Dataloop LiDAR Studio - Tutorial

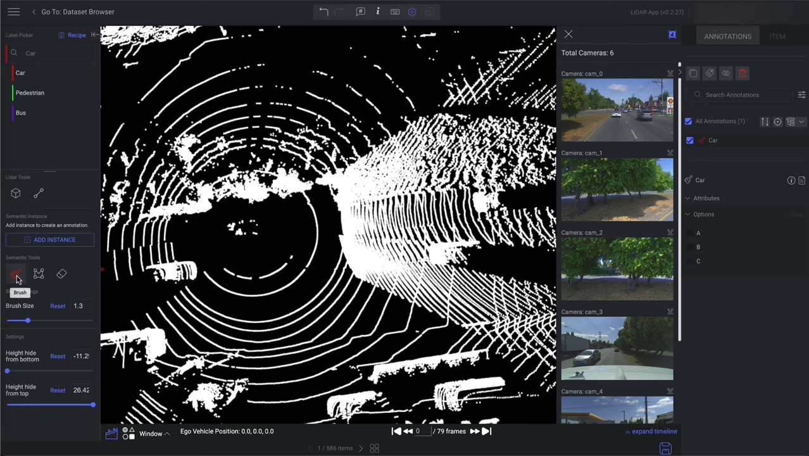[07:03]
the brush with adjustable brush sizes to suit your needs, and the Polygon applicator. Let's annotate a car using the brush applicator. To improve the visibility of the LiDAR scene, you can click the Hide Ground button, making it easier to focus on the object for annotation. To segment the point clouds, click the left mouse button over the desired areas. Now let's annotate another car.
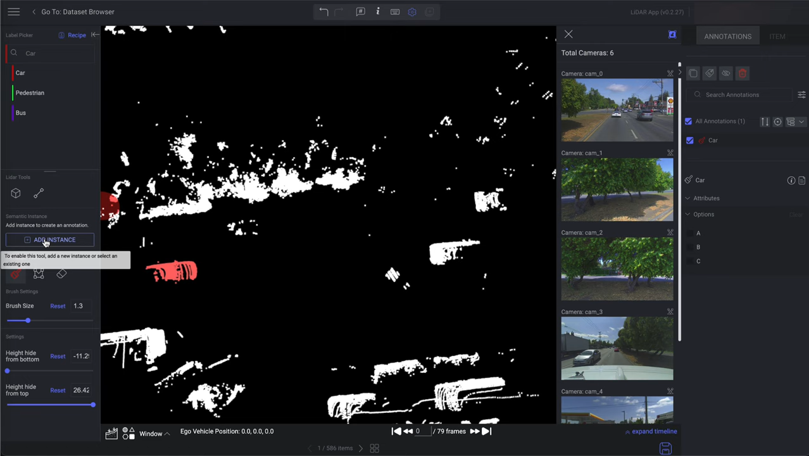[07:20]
Click Add Instance again, but this time choose the Polygon applicator for precise segmentation. To use the Polygon applicator, click the Polygon tool and start outlining the target area.
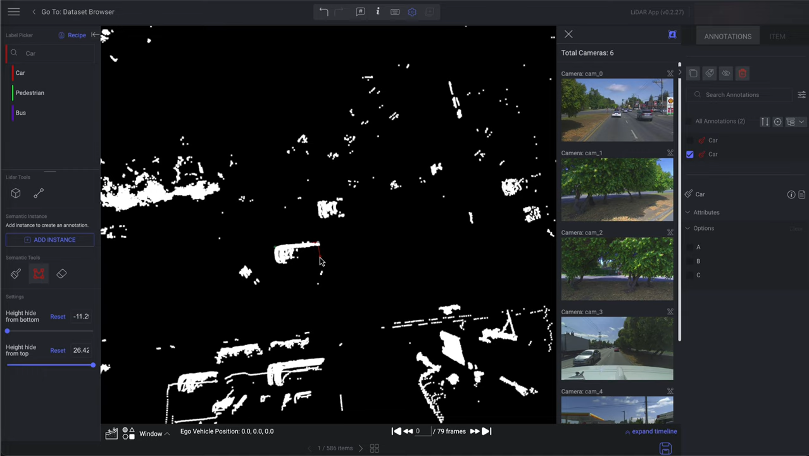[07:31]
To complete the editing process, connect the last Polygon point to the first, green point, or press the Enter key.
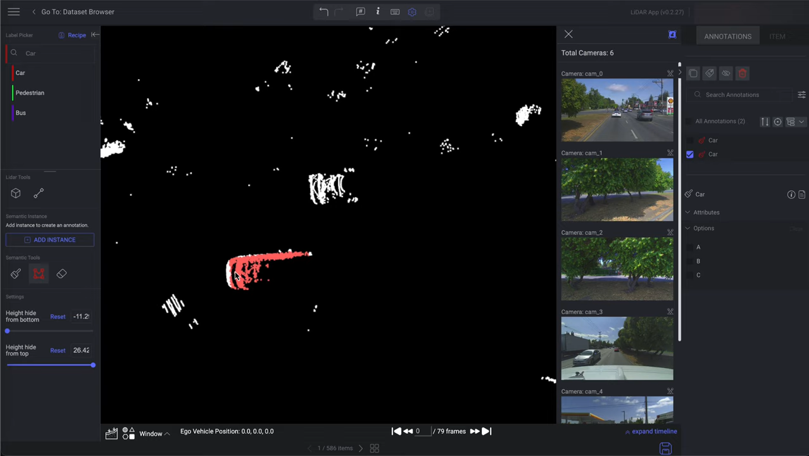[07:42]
The Data Loop LiDAR Studio enables you to filter point clouds by height. Instant Semantic annotation requires filtering by height to activate the most accurate annotations. The Hide Height From Top feature filters out points that are above a certain height threshold within the point cloud. This threshold is usually defined relative to the highest points in the dataset or a specified reference height.
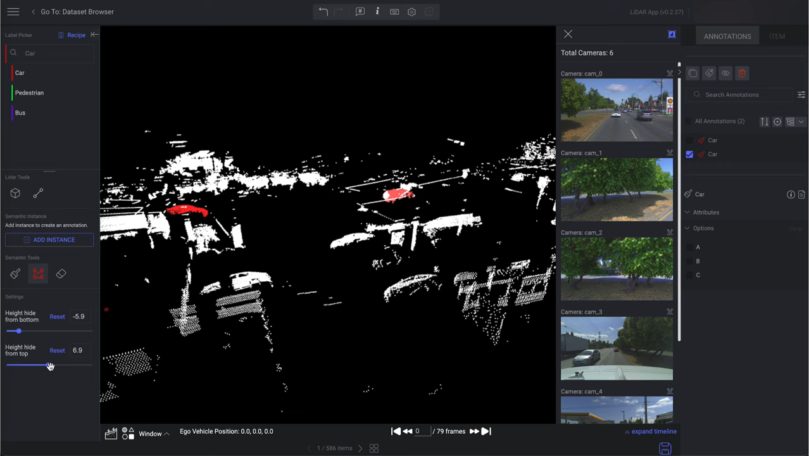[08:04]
By hiding the upper portion of the data, users can focus on analyzing and annotating the more relevant sections of the point cloud. This is particularly useful when the area of interest is closer to the ground or at a specific vertical range within the point cloud. Once the annotation is complete, removing the filter allows you to verify the accuracy of the segmentation.